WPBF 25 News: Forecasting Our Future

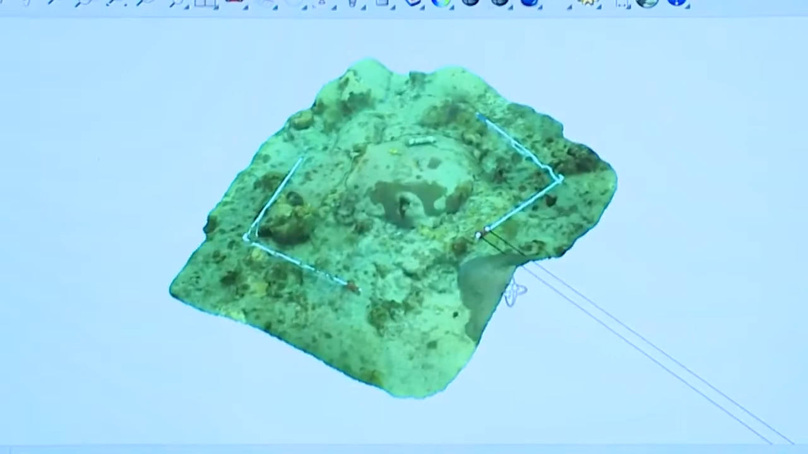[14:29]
One of my grad students, Erin Schilling. This is the outline of where we actually swam with the camera.